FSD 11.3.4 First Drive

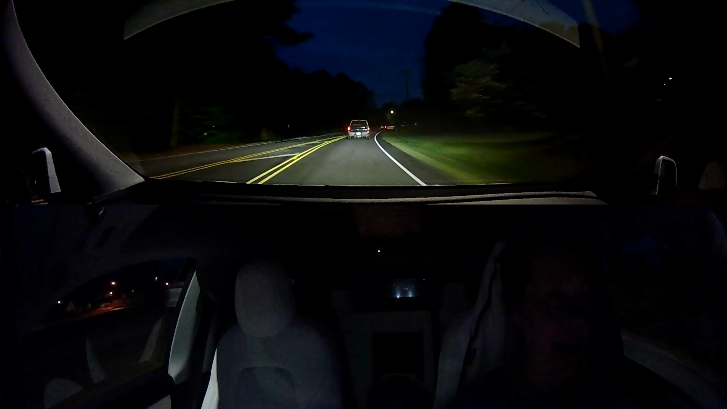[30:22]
See, right about here is where I would signal. Give the person behind me plenty of room to know I'm turning. Wow, you know, Jules, really, you could. I was still a little close over there, still a little close. And a little fast, and a little late on the signal.
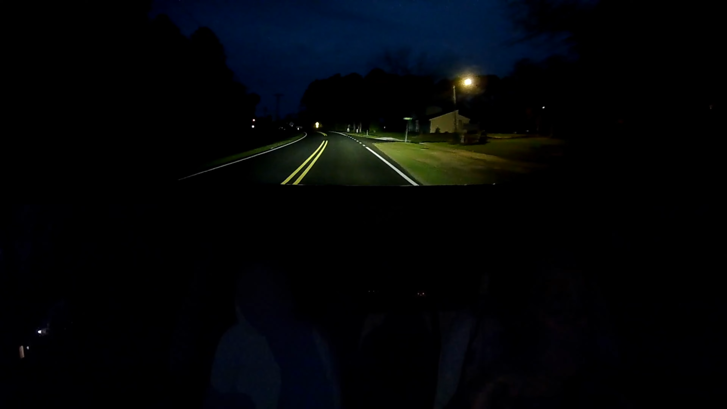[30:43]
But she made it around the corner with me without me having to disengage, so there's that. I would like her to signal earlier and slow down more for that curve,
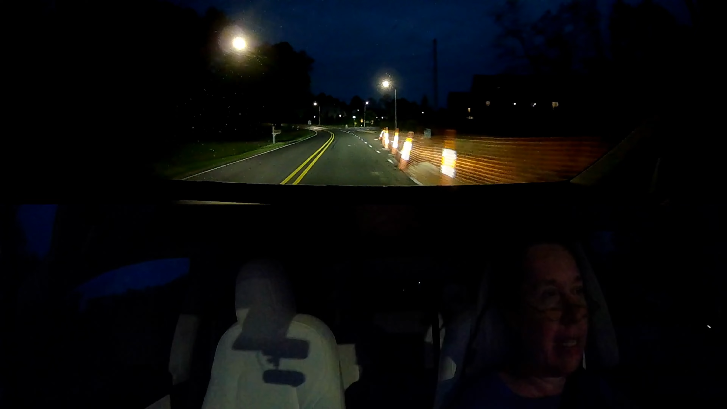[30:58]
which obviously she needs to do because she was barely able to stay in her lane. And I guarantee if the other vehicles hadn't been there, she probably would have went over the line and not even slowed down that much. Really, honey, it's okay to slow down a bit more. Oh, there's a car coming. Okay, it's just narrow over here, and there's deer. I'm watching for deer. She did a good job there staying in her lane.
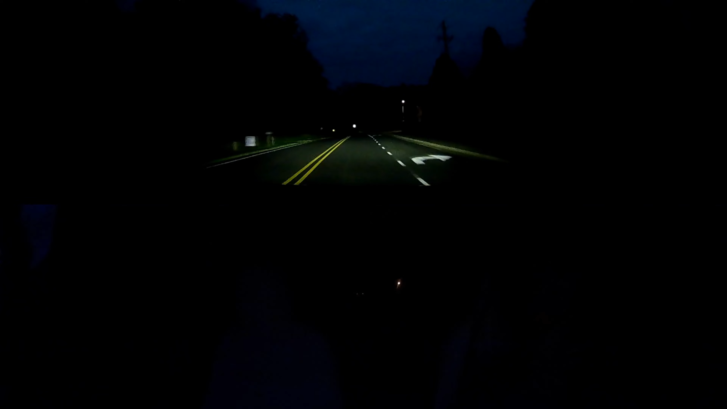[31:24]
No, she put the turn signal on coming around the corner. Don't do that. It's not a real turn. they've been doing it at that particular spot, both cars, for weeks, months now. So at least in that particular spot, that problem with the turn signal's not been fixed. It's just confusing to the car behind you. They'd be going like, well, why did the person put on the turn signal for no reason? Or they put on the turn signal, but then they didn't make the next available turn.
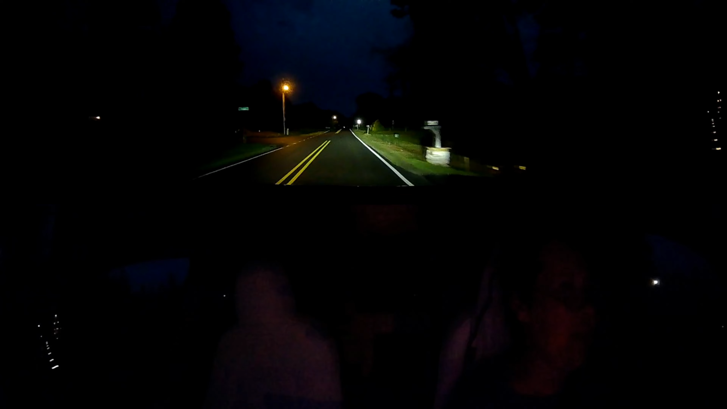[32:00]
I don't know there if it was a right or a left turn signal,
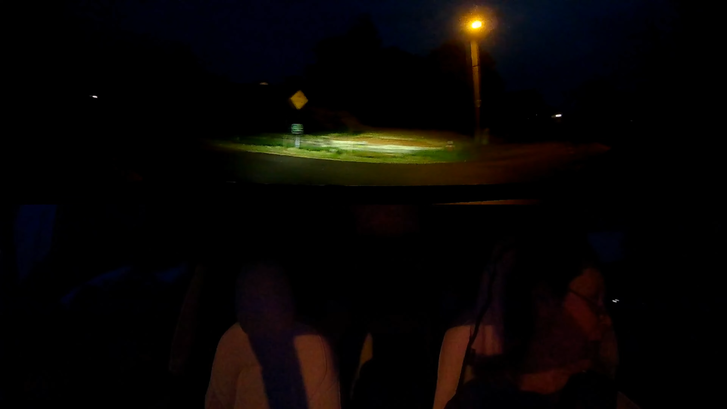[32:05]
because one of them will make sort of sense in that spot and one of them won't.
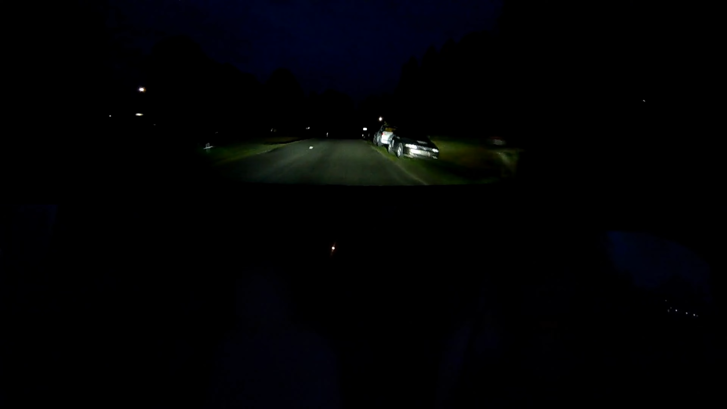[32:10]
That was a bunny rabbit across the road. Really honest, Jules, I'm making her slow up now. You could slow down a little bit. It's a neighborhood street. Oh, that wasn't really any better either. She just gonna stop. Okay.
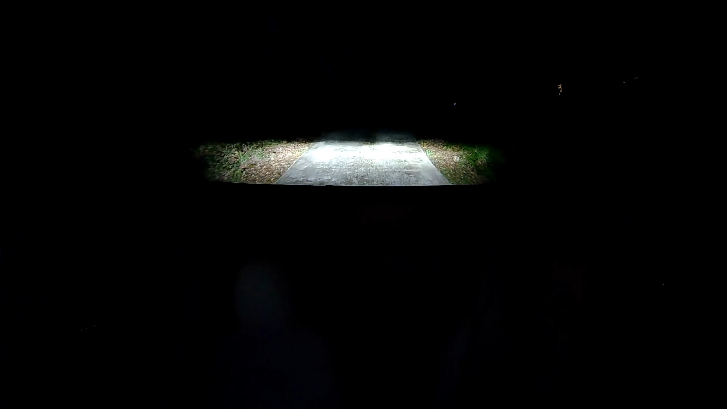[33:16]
I don't see him on the driveway anymore. I didn't exactly see which way he went. If it's stripey, he'll... You know, he's tight with his mom. He will be up the hill over to say hello super quick. I don't see Tux being out right now. I think it was probably Stripe.